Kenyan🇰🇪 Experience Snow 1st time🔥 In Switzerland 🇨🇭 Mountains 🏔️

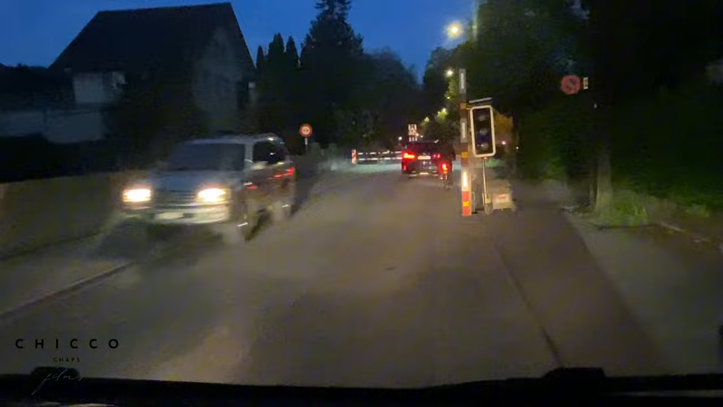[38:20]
That's weird. That's a bike. That guy's cycling and it has a number plate.